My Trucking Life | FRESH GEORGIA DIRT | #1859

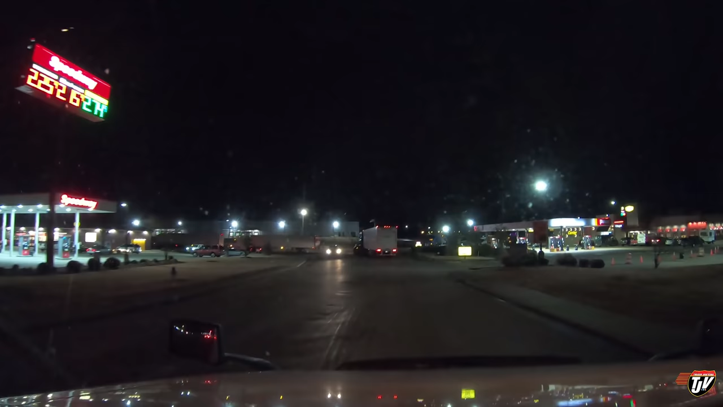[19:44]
well there's a speedway over here maybe they'll have parking we'll go check the pilot first but you know this part of the country nine o'clock at night anywhere else maybe i don't know how do i get in here see there's already people parking like along the driveway over here on the right practically blocking the driveway this is the exit apparently well i remember this pilot now i've been here many times before okay back in the day back in the days back in the days of the van trailers